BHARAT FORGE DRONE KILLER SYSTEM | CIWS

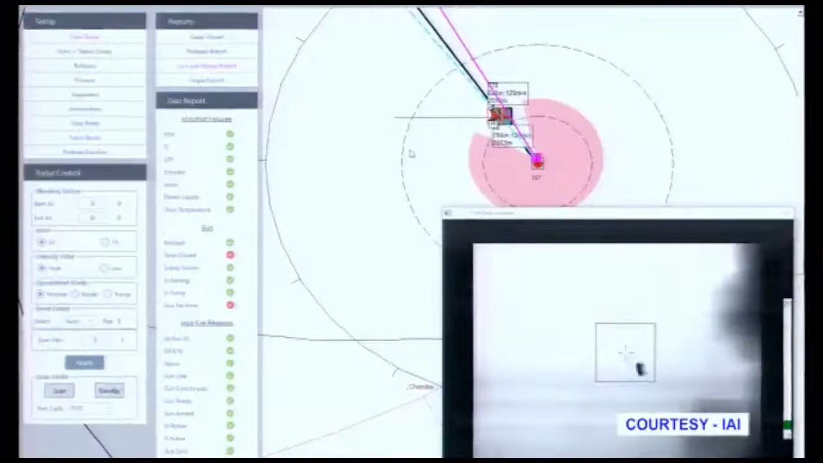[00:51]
The CIWS uses modern radars and electro-optical sensors to detect and track aerial targets including drones.
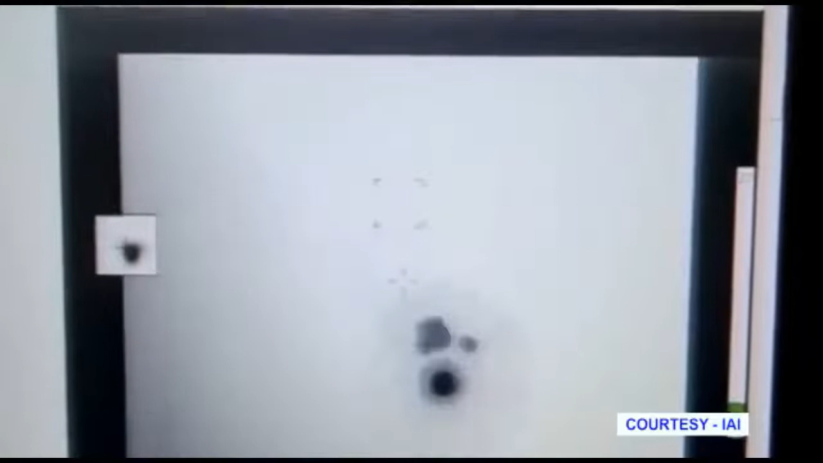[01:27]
The entire system can operate in auto mode by default which means that the airspace can be secured 24-7-365 with no human involvement.